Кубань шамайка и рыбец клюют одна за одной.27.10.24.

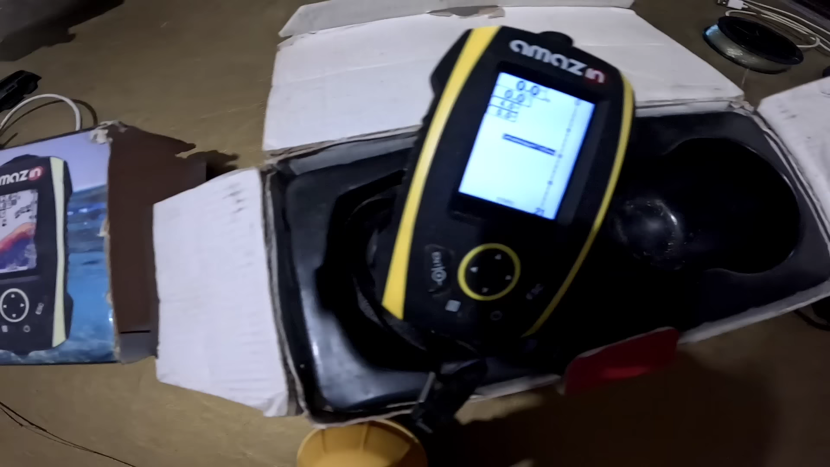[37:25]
Вот так он работает. Ну, в общем, показывает глубину, настройки в нем, куча настроек.